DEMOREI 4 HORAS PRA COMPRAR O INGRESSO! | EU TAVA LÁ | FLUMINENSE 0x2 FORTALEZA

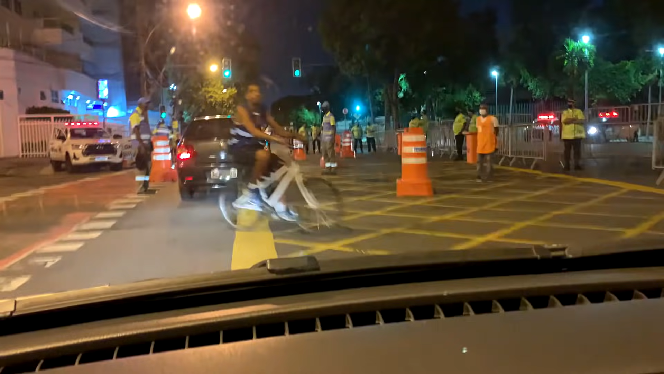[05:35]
Tá tudo quanto é rua fechada aqui em volta e a gente não consegue acessar o estacionamento da imprensa.
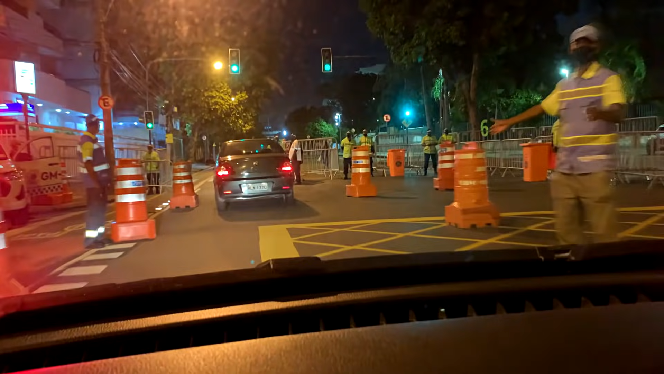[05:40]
Deixar eu passar direto já. Eu acho que a imprensa tá podendo passar direto.
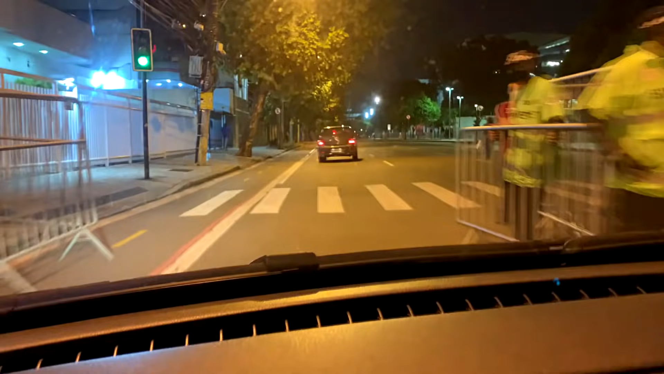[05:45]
Não, a rua vazia. Dá pra deitar no Eurico Rabelo hoje.
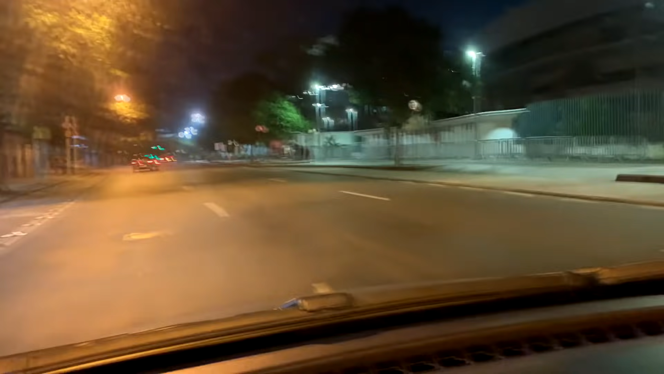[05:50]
Ninguém. Agora, também não tem ninguém. Aqui é o acesso... Na Eurico Rabelo, eu não lembro de cabeça, cara. Mas eu acho que aqui é o acesso da Sul, será? Esse acesso BCE é da Sul. E cara, movimento bem fraco, hein? Né? Voltamos dentro, irmão.